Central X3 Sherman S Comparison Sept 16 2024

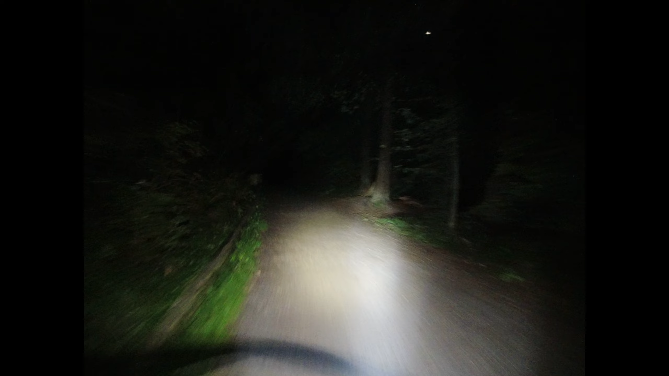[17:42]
Filing with the cold weather, there's a lot of gnats still, a lot of flies. So this portion here, see all these little mini bumps? It was pretty bumpy on the OG Sherman. You can still feel it here, but not as much.
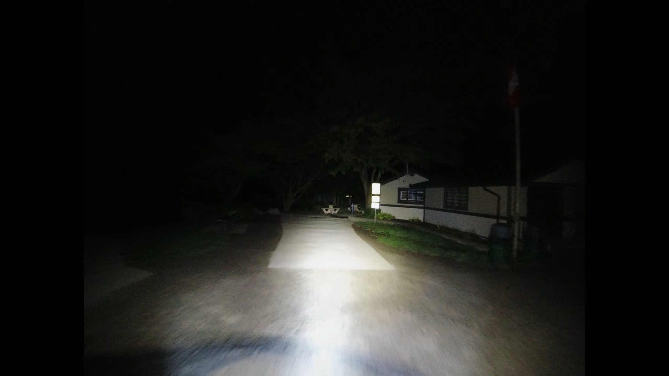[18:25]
Then you get used to it. So here is one of the turns. It's a tighter turn.
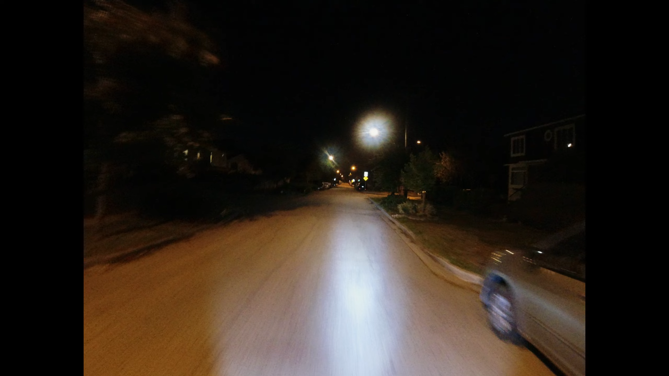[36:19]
It's very disorienting. Unnerving, I should say, not disorienting. So if you're nervous and you're clamping the wheel and you're zombie riding, it'll wheel will turn like this,
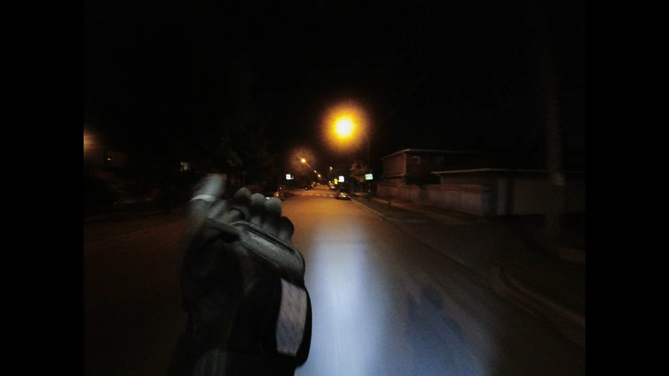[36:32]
and then you'll be clamped on, so you're going to follow it too. Now, what's this guy doing? Is he going to slow down? Yes, good.